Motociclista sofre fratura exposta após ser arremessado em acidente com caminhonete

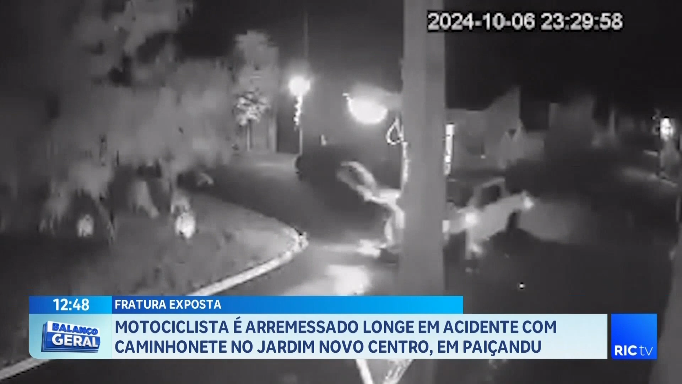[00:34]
Conforme a apuração da polícia militar, o motociclista trafegava pela rua Aldo Frederich. A caminhonete estava na rua Pedro Leandro. A equipe do SAMU prestou atendimento à vítima, que sofreu vários ferimentos, entre eles uma fratura exposta em uma das pernas. Está aí, e aqui ó, a placa de pare aqui e a placa de pare lá. Está vendo lá?